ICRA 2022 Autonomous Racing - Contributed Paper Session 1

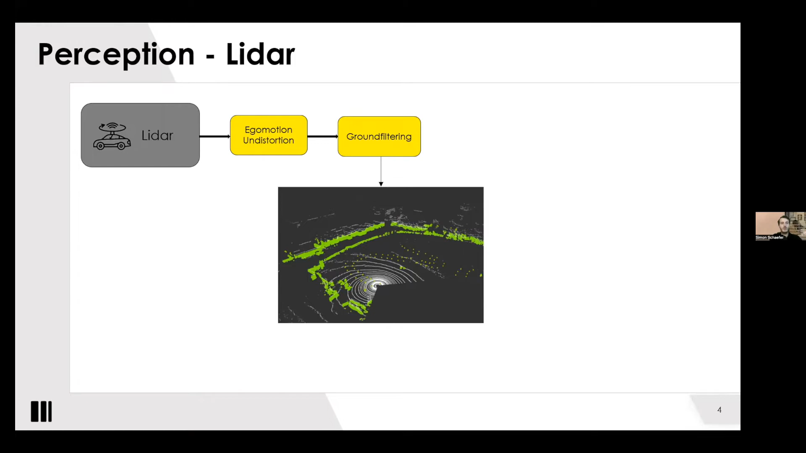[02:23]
If a gradient is too low, then the points are assumed to be in one plane, and then that's considered ground. And only if you have some high gradient, suddenly something rising off the ground, you get it here as marked in green in this picture. My next step, from this non-ground point, to perform some clustering. It's a simple Euclidean clustering. We also tried out a DB scan. And for post-processing, you take the cluster that you had, and based on the characteristic of the cones, as we know them, their size, how they are in groups usually, you can filter out many, if not all,